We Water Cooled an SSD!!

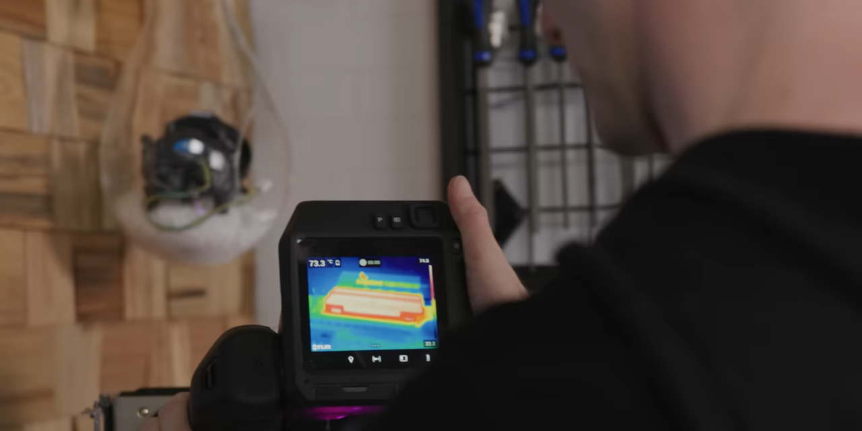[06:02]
75 degrees max here running this test.
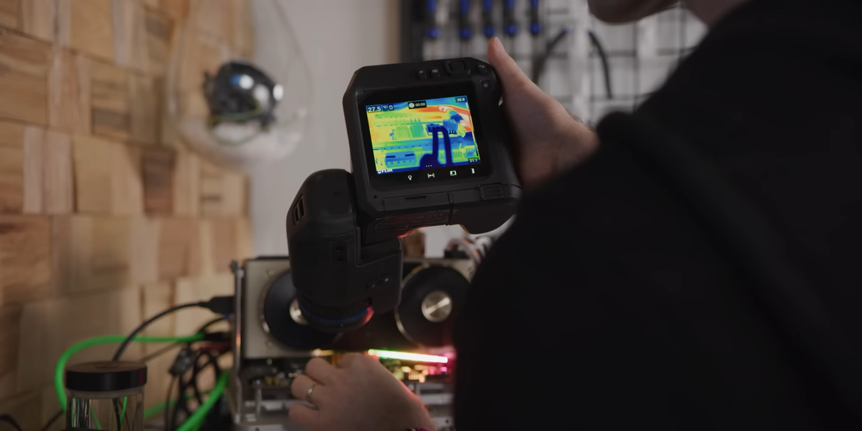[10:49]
Now, our thermal camera results are not going to be comparable to what we had before because the block in particular is quite shiny.
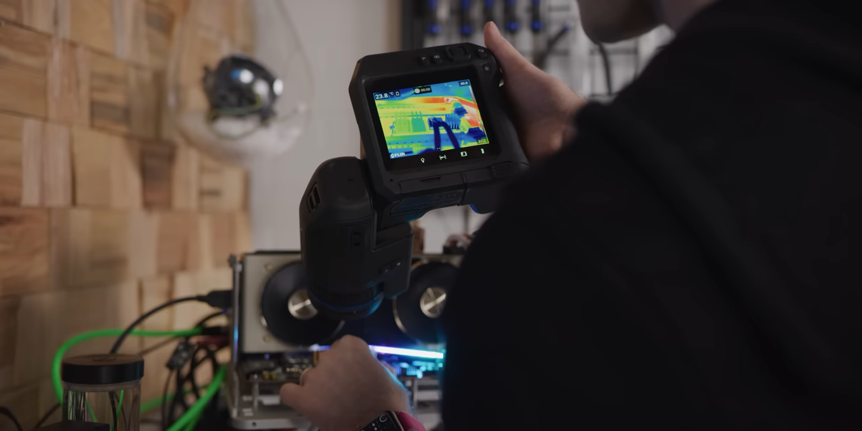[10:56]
It's quite reflective. So we can't trust the readings off of it. But we at least know that our PCB is running at a chilly 26 and a 26 high, 27 low degrees.
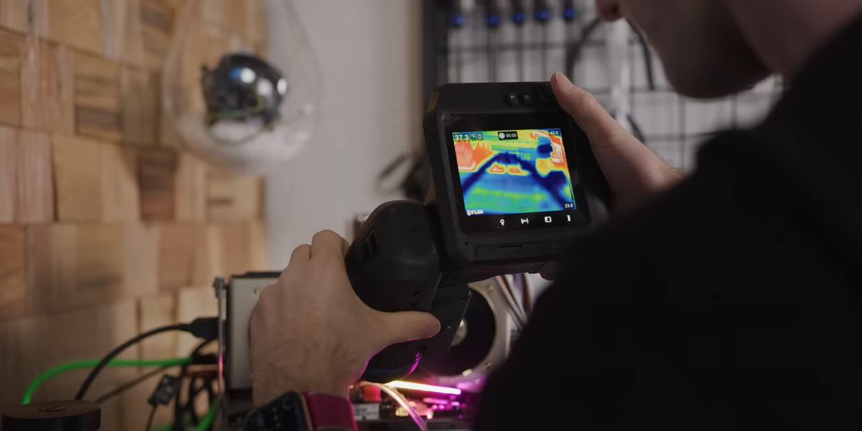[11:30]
We're starting to see a few hotspots so we can see our NAND flash is heating up. That's right about where we want it though.
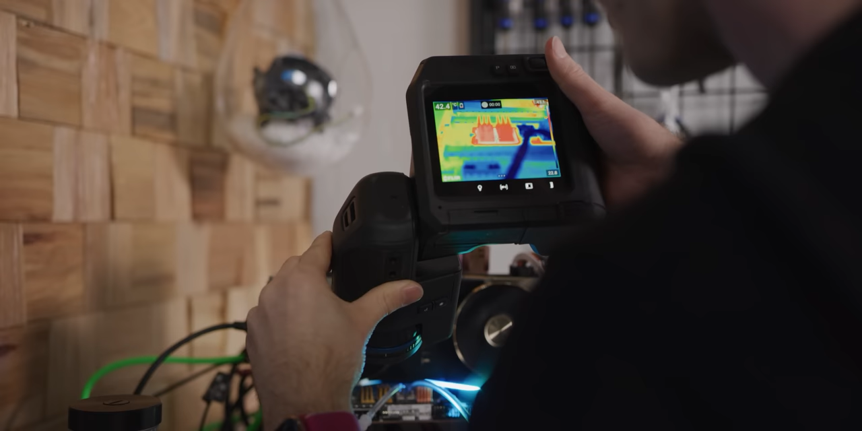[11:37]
Right in that 40 degree sort of range.
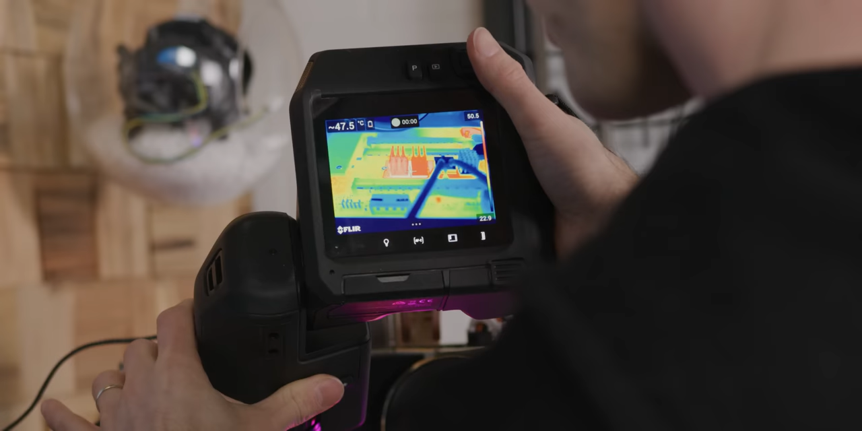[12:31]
On screen: spot 47.5°C
So we can check that PCB temperature right between our NAND flash.
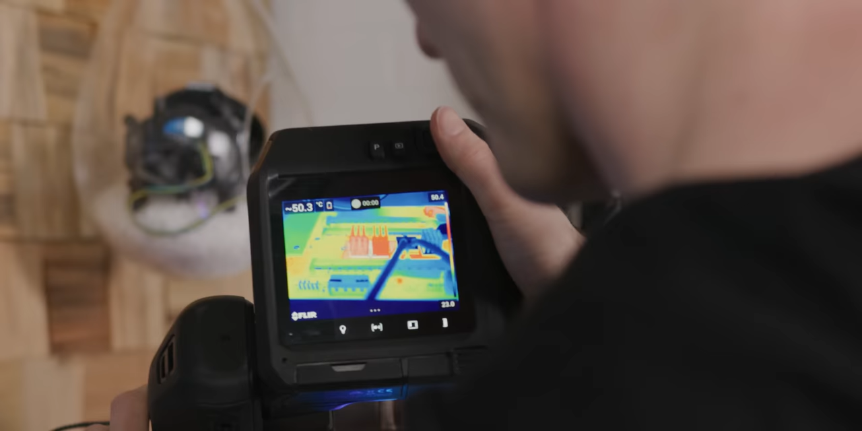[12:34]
On screen: spot 50.3°C
That's around 50 degrees. Perfect.
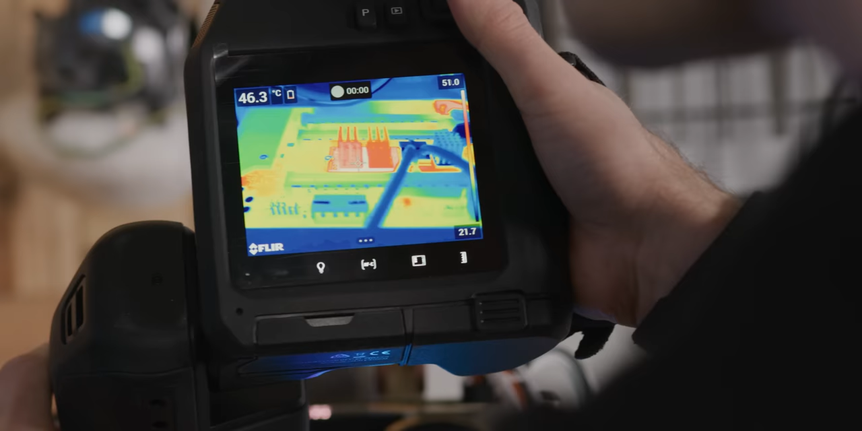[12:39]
On screen: spot 46.3°C
So we're not over cooling the flash chips. Then we get right in here kind of around the, there we go.
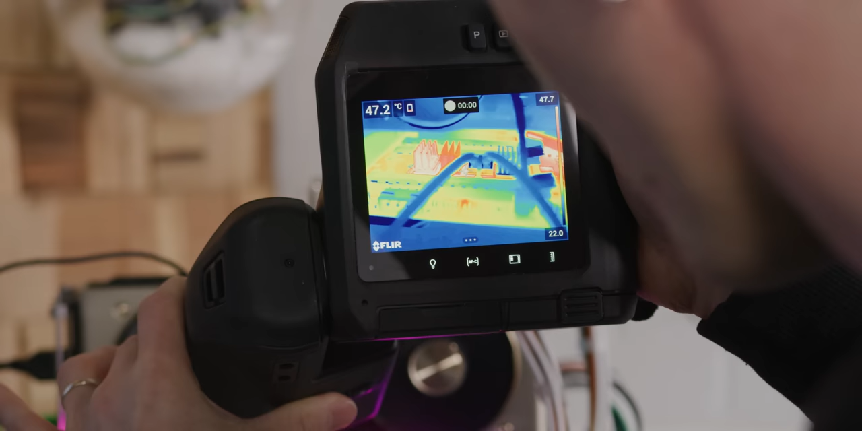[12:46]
On screen: spot 47.2°C
Around the SOC, you know, what in the 40s, something along those lines.
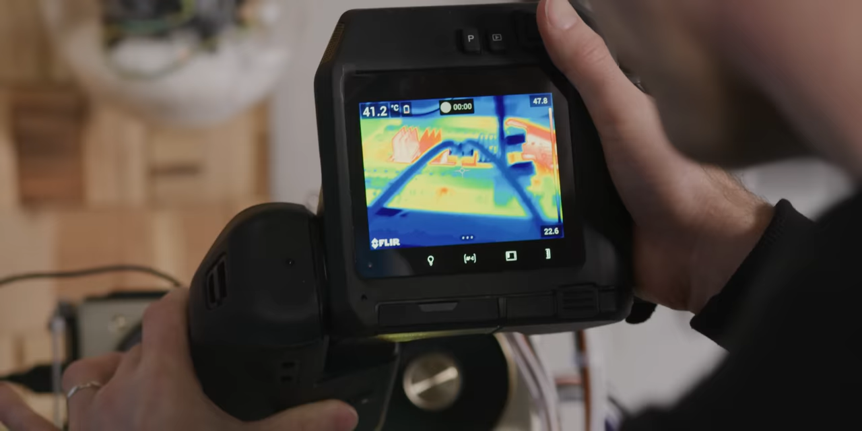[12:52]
On screen: spot 41.2°C
That's looking pretty chill. And actually it turns out our DRAM doesn't heat up very much at all
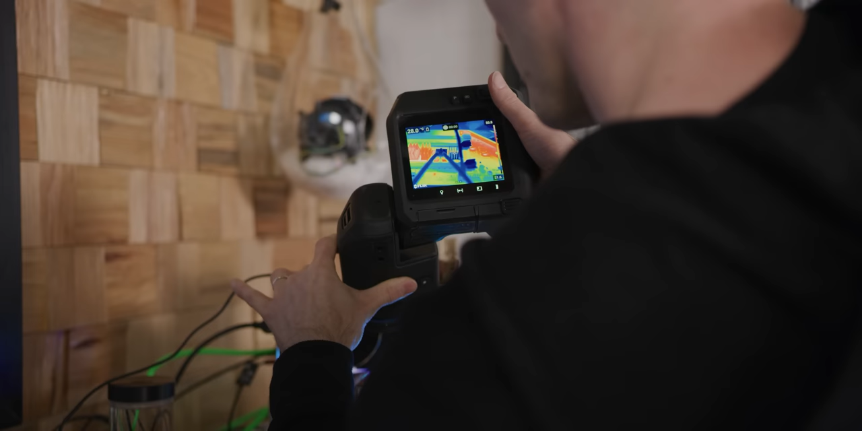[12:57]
in this kind of a use case where we're just sequentially copying to and from the drive. I mean, can we declare victory at this point, Brennan?